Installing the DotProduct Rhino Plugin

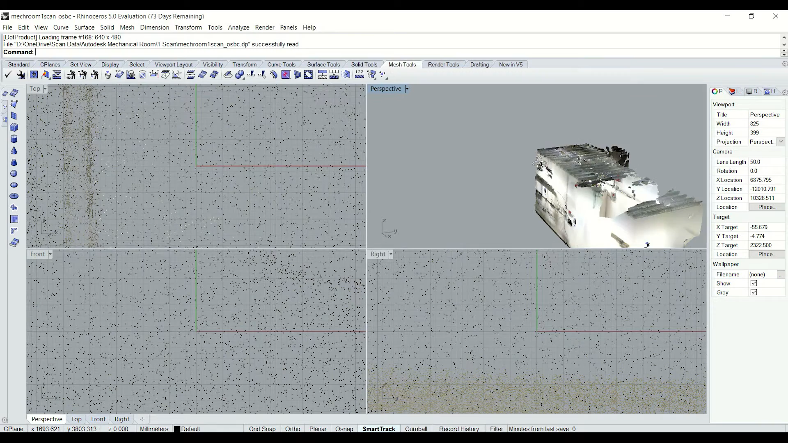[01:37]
My dot product DP file scanned with the DPI 8 handheld 3d scanner.
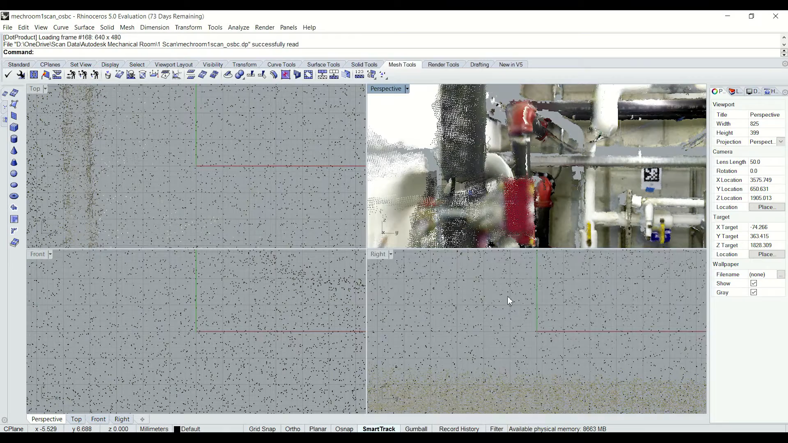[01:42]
That file is importing directly into Rhino 5. So I can navigate around here to view different angles and viewpoints of my scan and continue with the Rhino workflow from there.
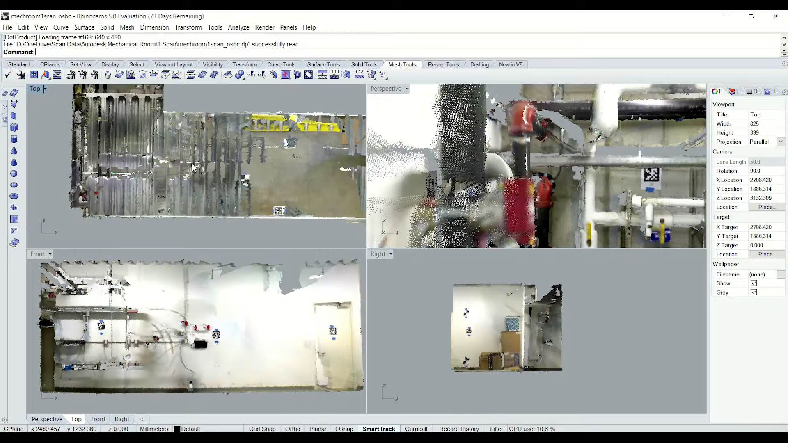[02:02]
It should be noted that this is still a point cloud file of course that we brought directly into Rhino that you can use as a basis for design.